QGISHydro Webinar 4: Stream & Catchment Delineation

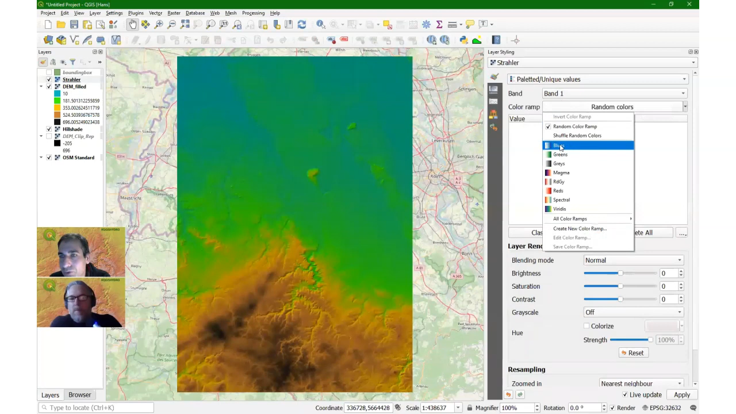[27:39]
For the ramp. And then I click classify. It classifies now the strala orders from low order to high order with higher blue intensity as I want.
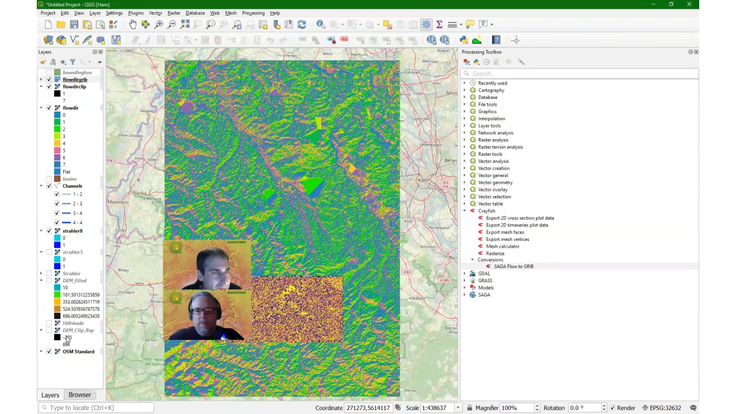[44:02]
And then it offers us all these, uh, mesh styling options. There's a nice video also, uh, showing this. There it is. We need to tweak it a bit. So I'm going to, um, style it. So when I click here, the layers panel adapts to the, to the mesh option because it recognized this is a mesh.
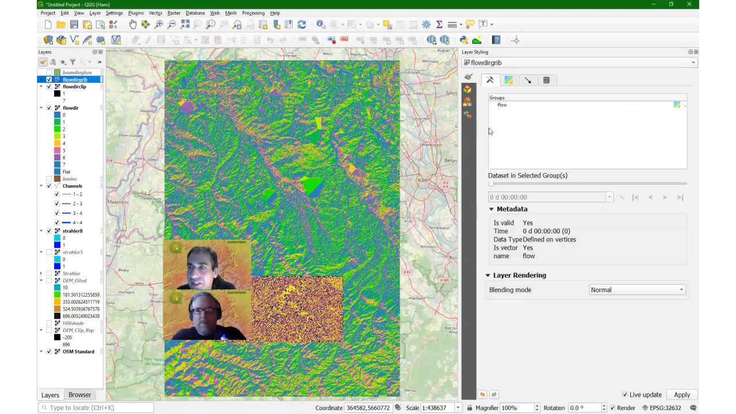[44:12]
And I want to switch on the arrows. I don't want to show the contours and I want to show the vectors in a nice way.
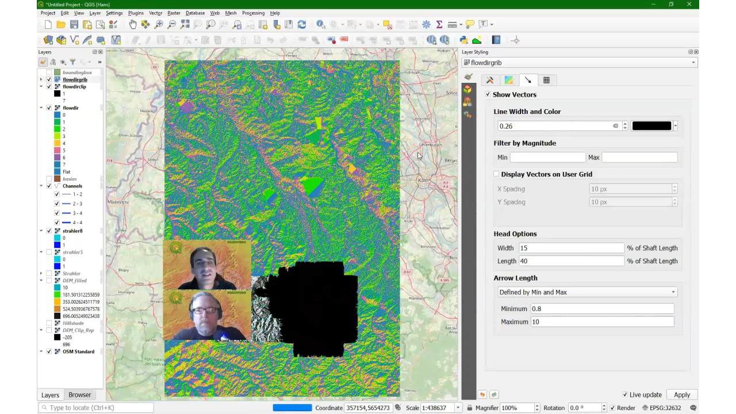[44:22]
So I still need to do a few things here. So I'm going to zoom in on the area to just have a, have a look.
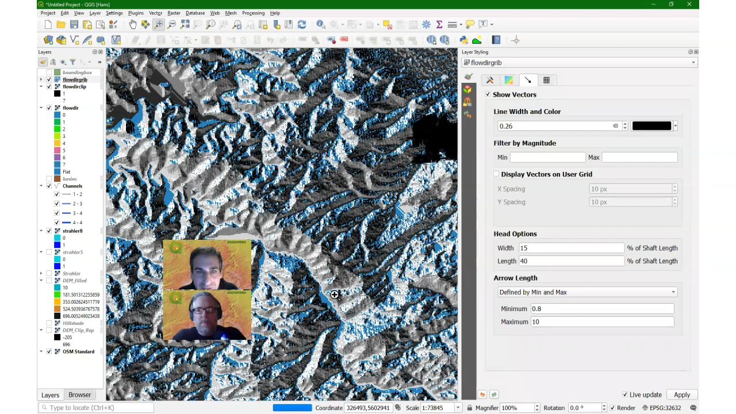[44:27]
I'm going to, uh, hide here all the layers except, um, would be good to have the DEM under it.
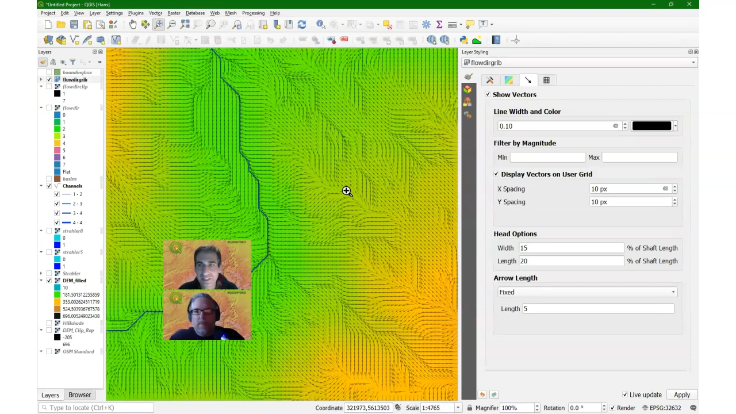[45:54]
Okay. Um, then we are not there yet because we need to delineate our, uh, channel, our, uh, catchment based on an outlet.
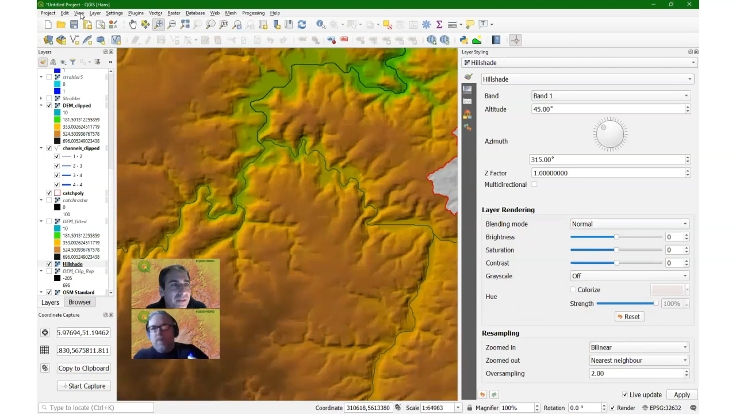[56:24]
And we see that it smooths down a bit. Yeah, that's for the zoom in. And then, uh, especially at distance, it looks nice. Now, if I want to view this in the 3D viewer, I go here to view new 3D map view. I'm not going to go to the edge of my, the performance of my laptop in this live demo, which you can see it in my videos.